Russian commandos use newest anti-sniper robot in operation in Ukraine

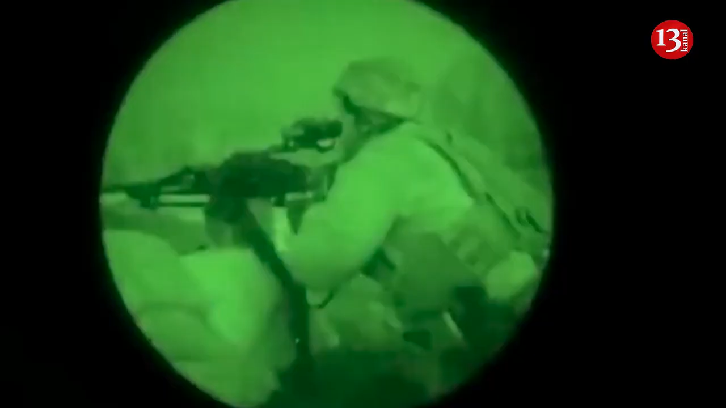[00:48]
This sophisticated detection system can identify a sniper within a range of three kilometers,